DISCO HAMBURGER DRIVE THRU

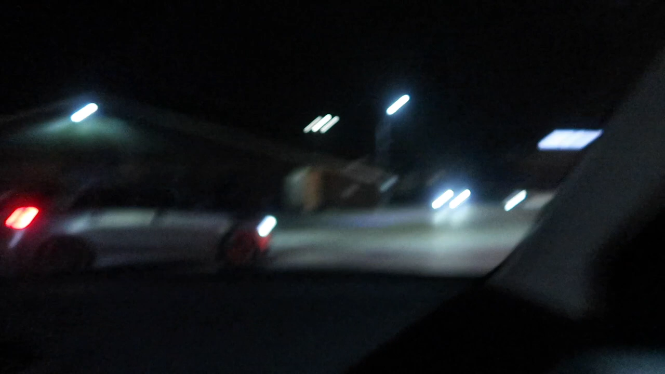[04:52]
Dus we staan nu heel eventjes op de parkeerplaats. Te kijken naar mensen die komen.